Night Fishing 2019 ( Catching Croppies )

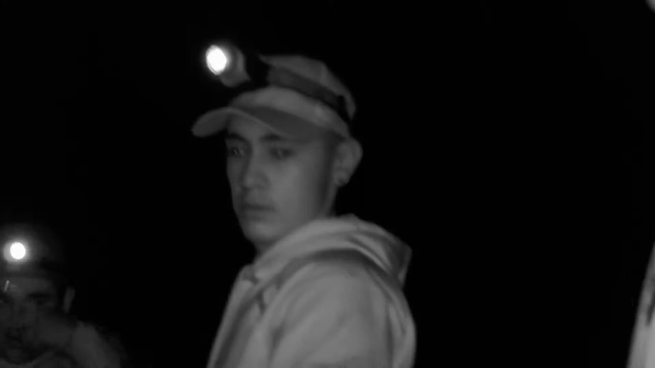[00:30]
And as you can see, these guys are barely getting their stuff ready.
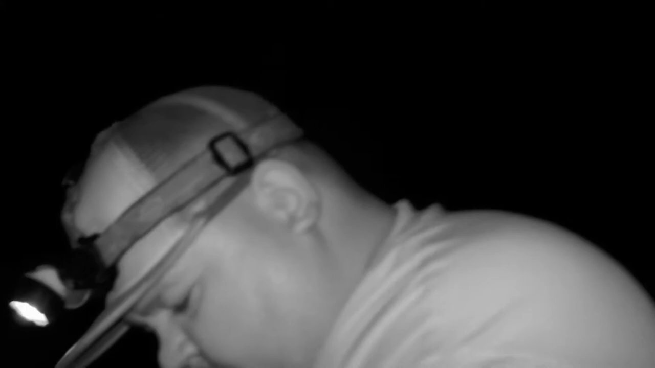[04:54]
So we're gonna end up switching out Eli's gear here. We're gonna set him up for some trout.
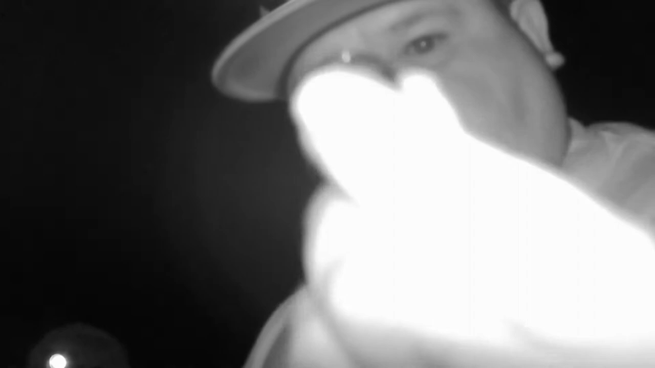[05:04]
So I'm gonna use an open end weight, a I don't know if you can see that. We're just going to put that through.
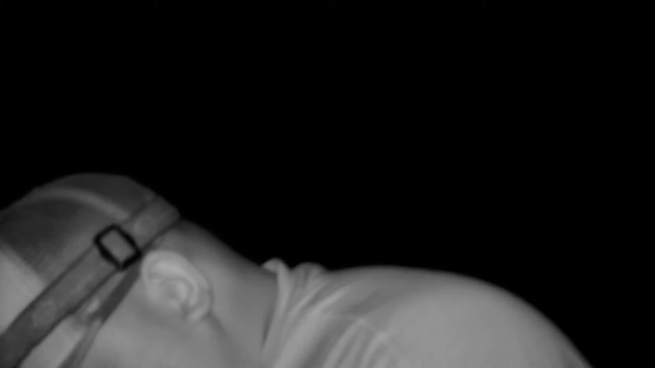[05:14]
And then we're going to go ahead and use just a regular swivel. We'll put that in the bottom end.